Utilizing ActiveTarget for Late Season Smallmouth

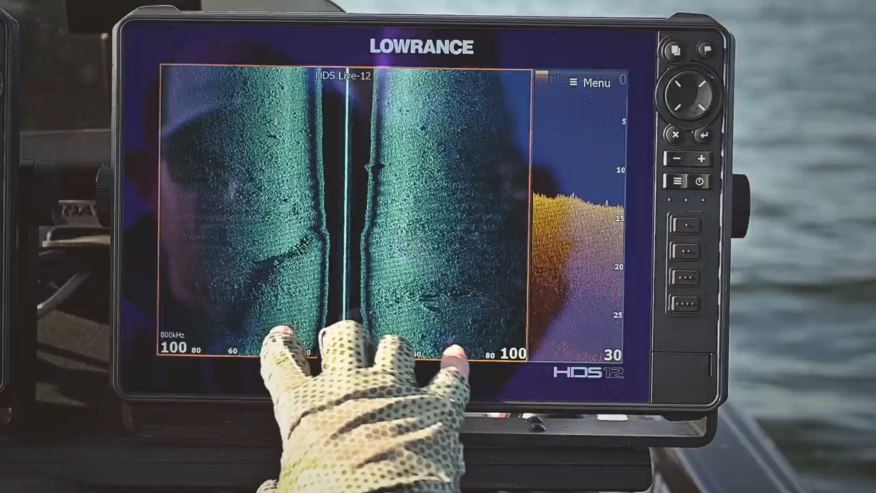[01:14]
here's like a nice ledge I'm gonna come back and move up and down that ledge a lot of times you'll see the fish I
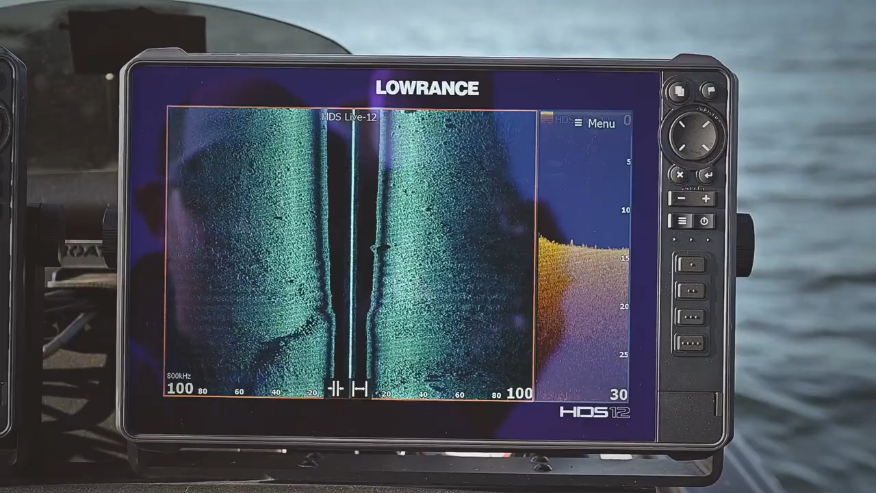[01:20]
didn't see me on that particular pass but I kind of missed the ledge I'm getting in here and I'm getting into good rocks
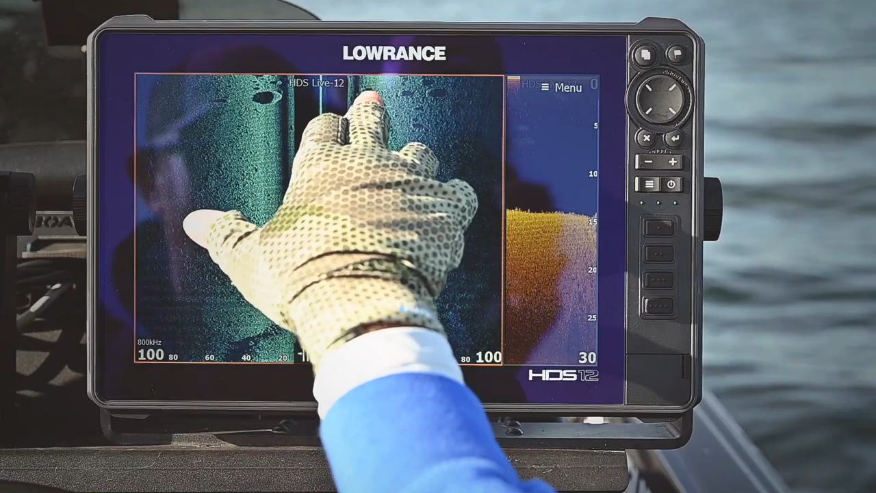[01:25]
you can see a fish there I mean these aren't like the biggest boulders or nothing like you hear it definitely
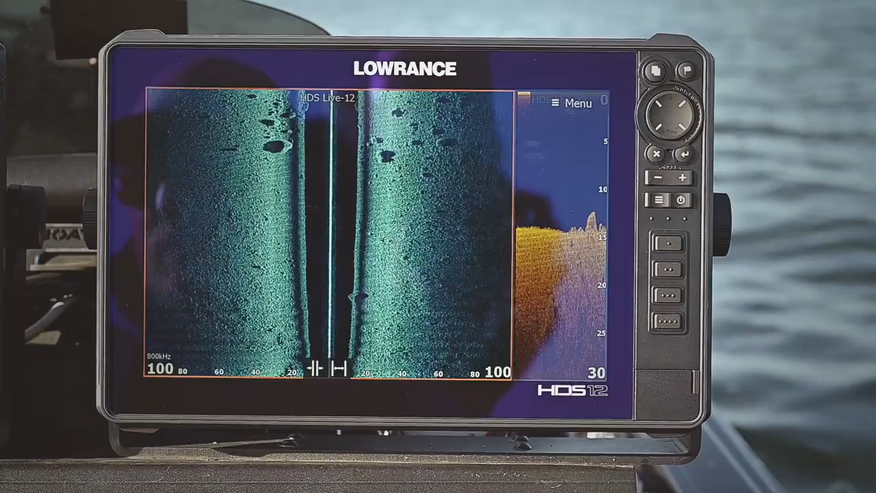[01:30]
doesn't have to be that they can just be clusters of good rock like this so I can see one fish
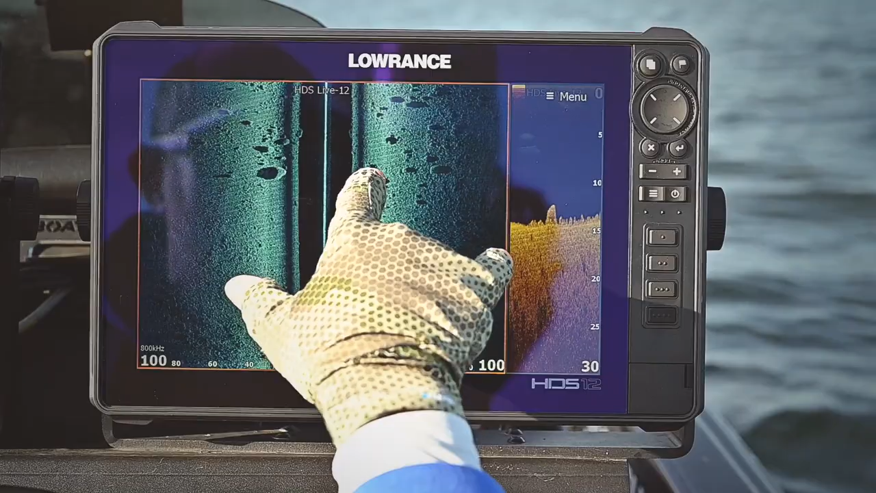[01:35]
right here off the back if you you can see a couple
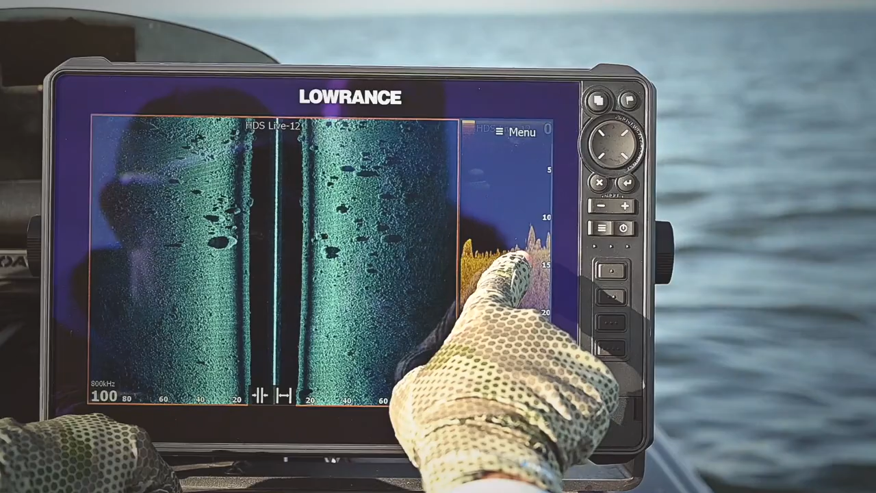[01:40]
fish here right here all hanging let me get a grab a screen grab of these just kind of hanging it's just a good area like I said it ain't like it's huge boulders nothing like that
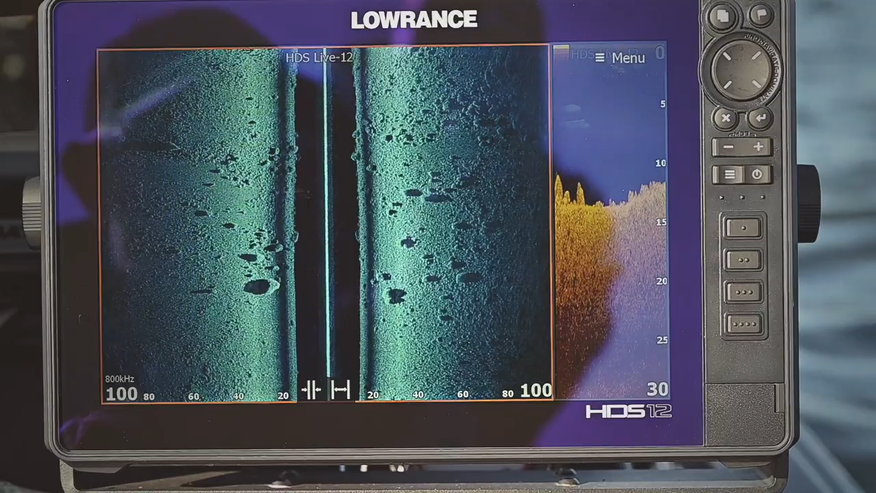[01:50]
the ditches don't have to be extreme it just has to be something different right there you can clearly see fish
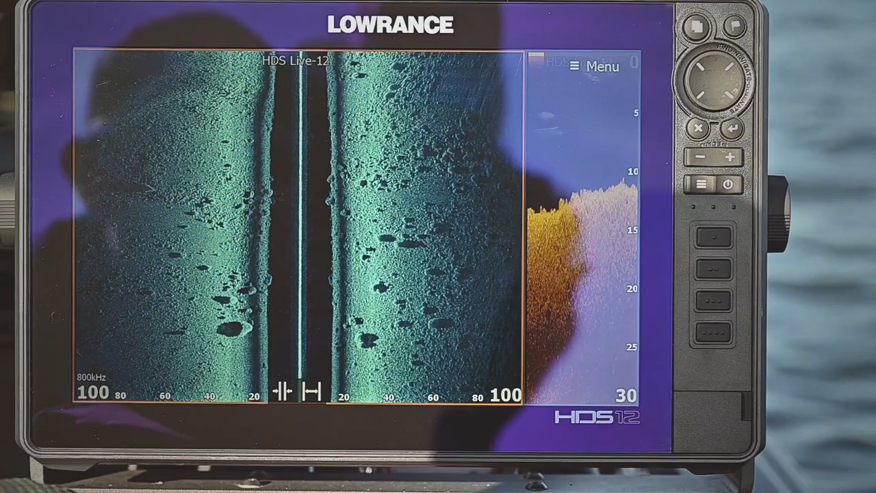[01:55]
so you know now what I'm gonna do is I'm gonna get back and I'm gonna come at these fish into the wind nice
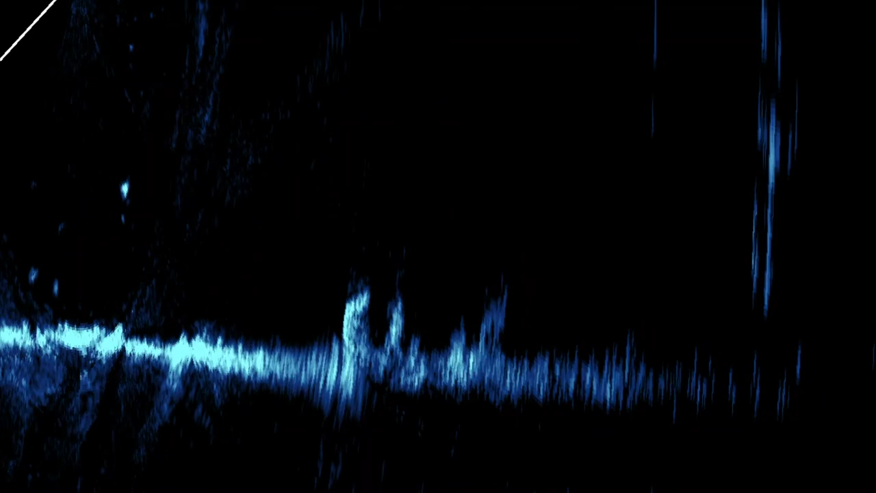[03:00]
them right here and the schools underneath look at that beauty